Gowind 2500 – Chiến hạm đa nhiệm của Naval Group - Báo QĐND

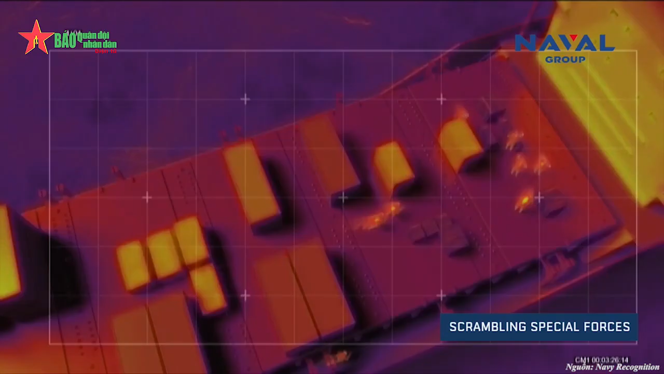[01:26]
bệ phóng tên lửa chống hạm MBDA MM40 Exocet và bệ phóng ngư lôi.
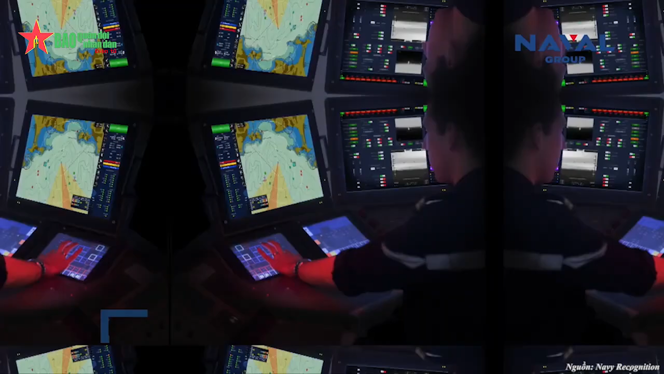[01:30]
Tàu còn được tích hợp radar 3D, bộ máy đo hỗ trợ điện tử,
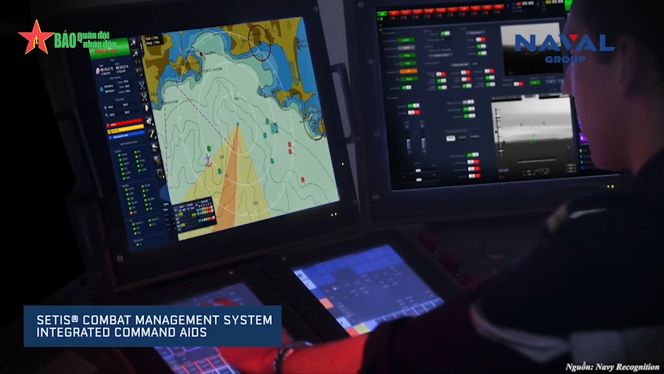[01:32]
các cảm biến sonar và hệ thống điều khiển hỏa lực. Bên cạnh đó, tàu còn có boong trực thăng, cho phép triển khai trực thăng hạng nặng và các UAV.